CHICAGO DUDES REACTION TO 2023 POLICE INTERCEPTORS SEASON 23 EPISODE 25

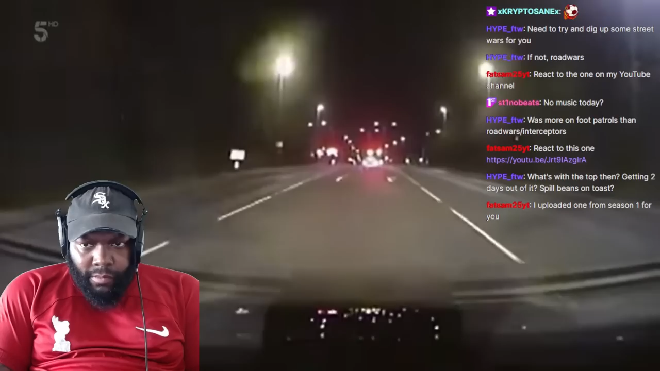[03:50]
As the driver sails through a red light, they're spooked by a marked cop car.
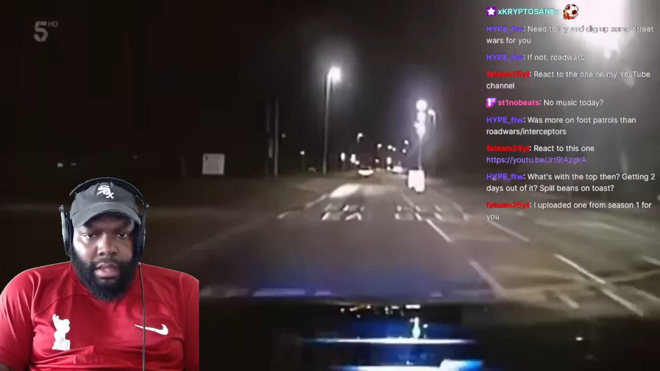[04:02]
The registration plate. It looks like he's got something to hide as he boots it big time. Light-coloured Golf.
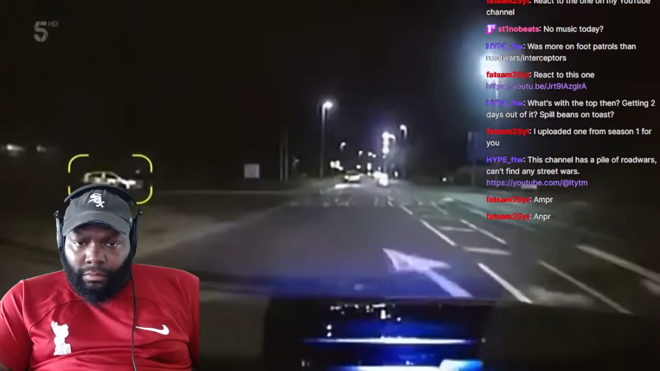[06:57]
Spooked by a marked car, the driver's taken off like a bat out of hell.
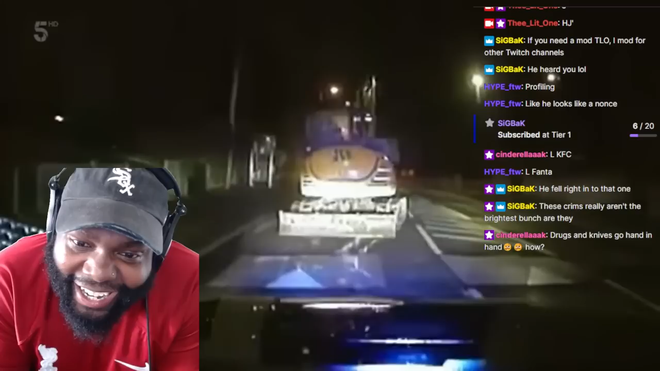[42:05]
Despite only tickling 3 miles an hour on the speedo. This could do serious damage in the wrong hands.